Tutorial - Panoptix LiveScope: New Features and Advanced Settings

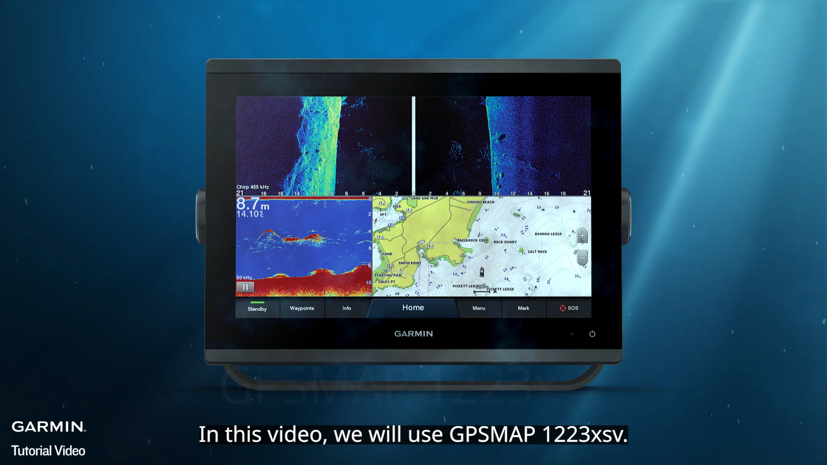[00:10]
On screen: depth 8.7 m
In this video, we will use GPSMAP 1223XSV. 1. More Sonar Colors In LiveScope page, select Menu Sonar Setup
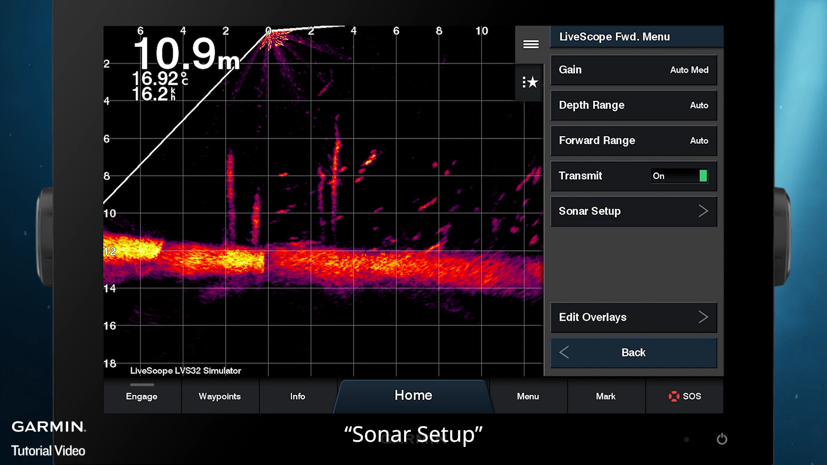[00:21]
On screen: depth 10.9 m, water 16.92°C
Appearance Color Scheme The seven new colors are vivid, high contrast, and will make your target stand out.
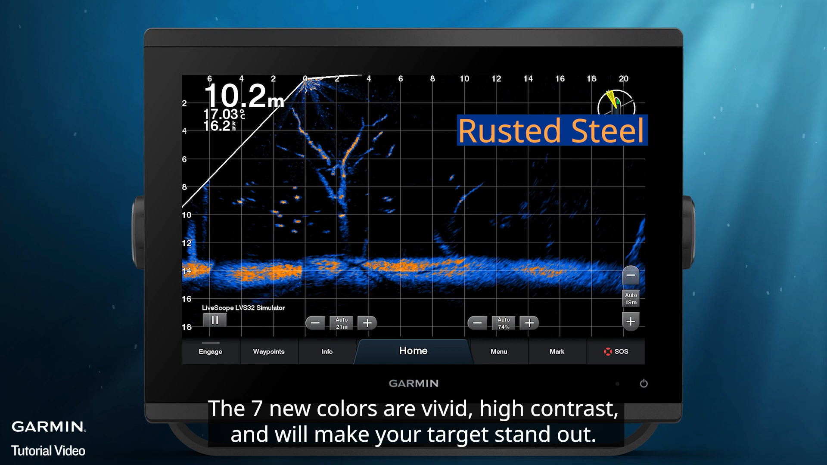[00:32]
On screen: depth 10.2 m
2.
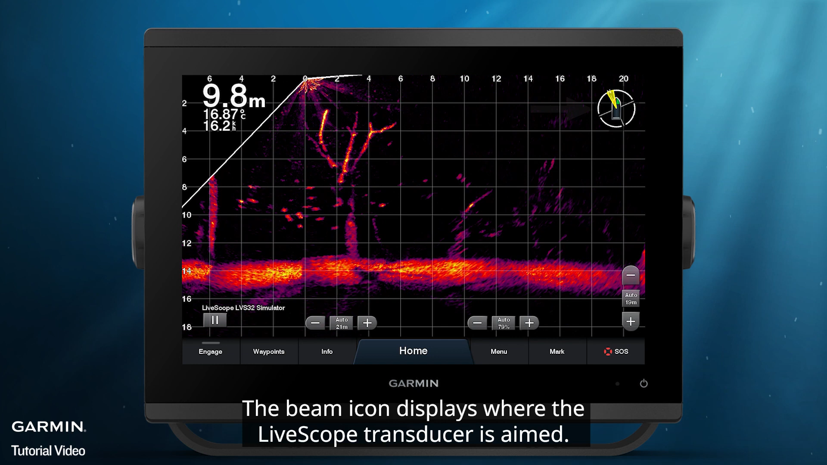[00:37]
On screen: depth 9.8 m
Beam Icon The beam icon displays where the LiveScope transducer is aimed. You can switch between different modes.
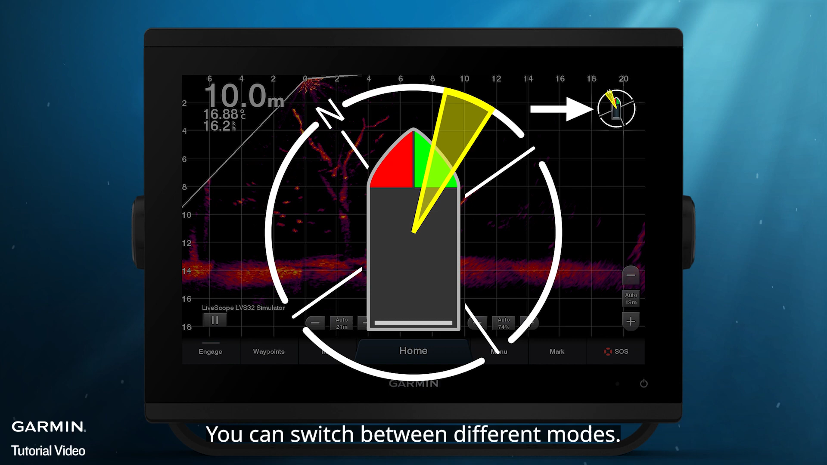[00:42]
On screen: depth 10.0 m
In Sonar Setup, select Layout Beam Icon
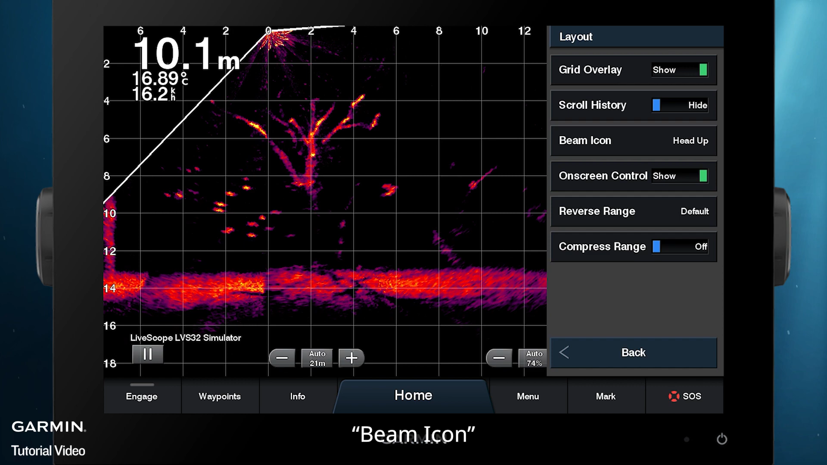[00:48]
On screen: depth 10.1 m, water 16.89°C
You can choose Head Up Beam Up North Up Or Off To use Beam Icon,
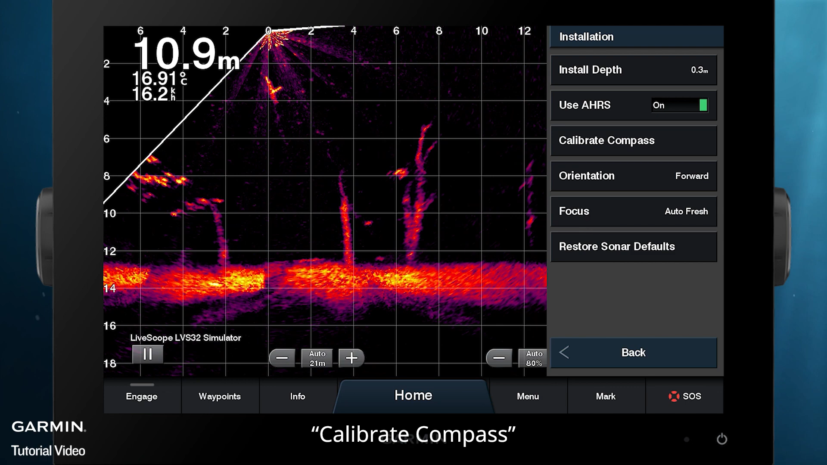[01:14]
On screen: depth 10.9 m, water 16.91°C, speed 16.2 km/h
Calibrate Compass Select Begin and follow the on-screen instructions to turn the boat at a steady pace.
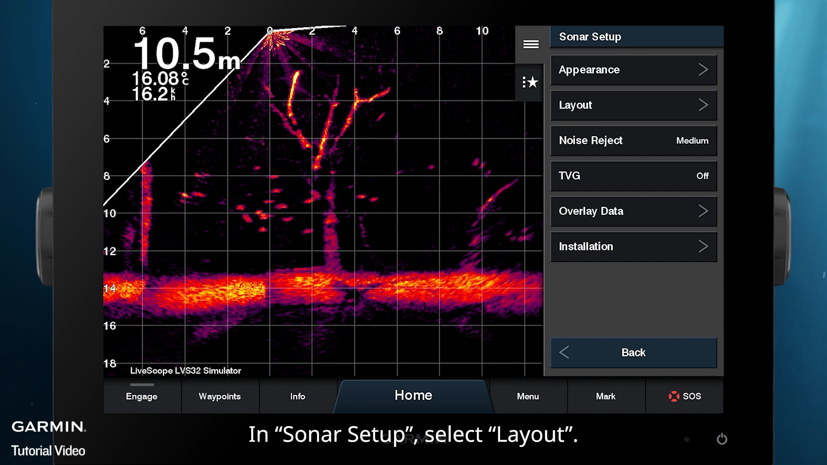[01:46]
On screen: depth 10.5 m, water 16.08°C
In Sonar Setup Select Layout Enable Compress Range
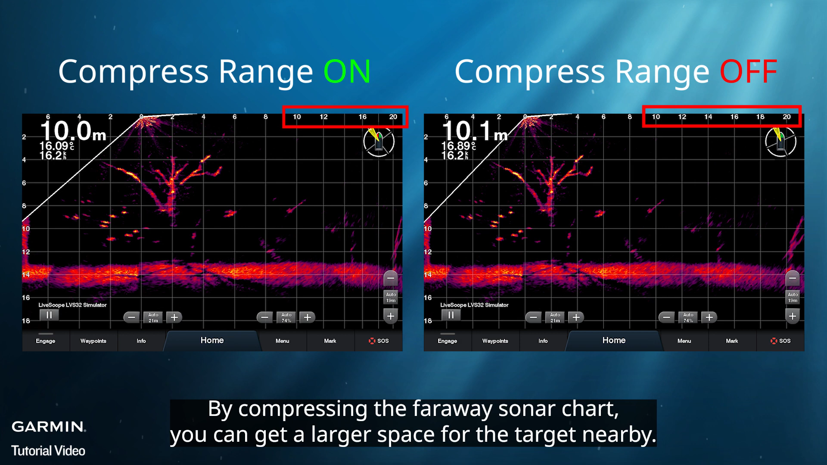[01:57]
The beam angle of LiveScope covers the back of the transducer.
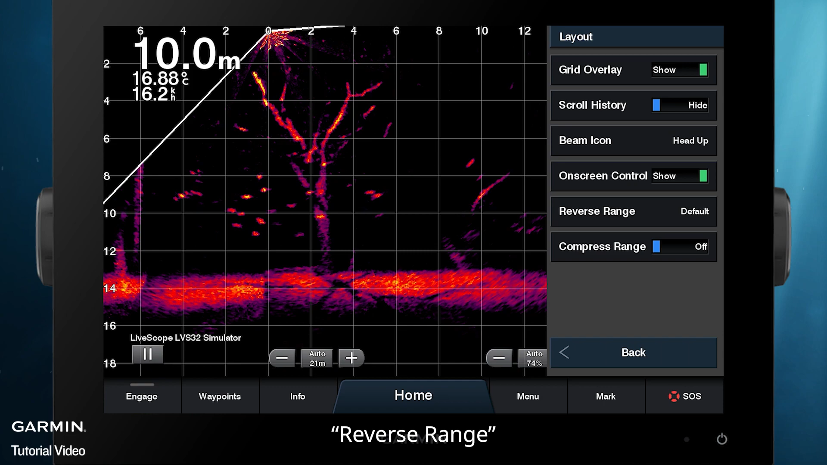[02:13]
On screen: depth 10.0 m, water 16.88°C
Reverse Range Reverse Range Choose your preferred display mode.
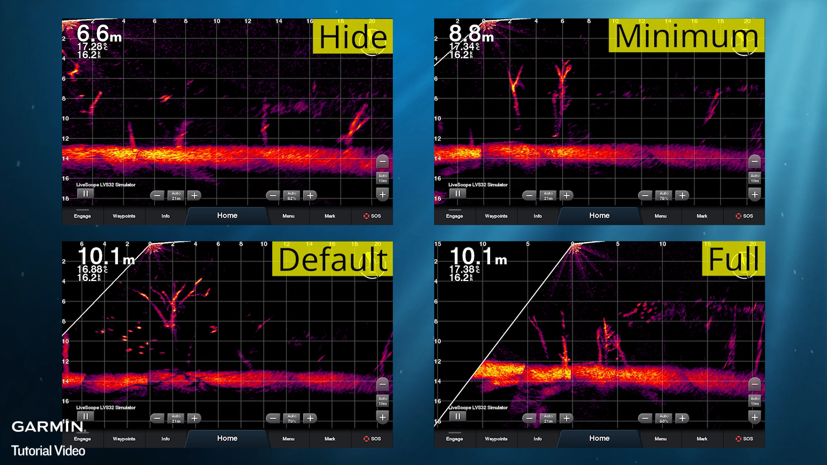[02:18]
5. Tips for Settings Here are some tips for settings related to noise.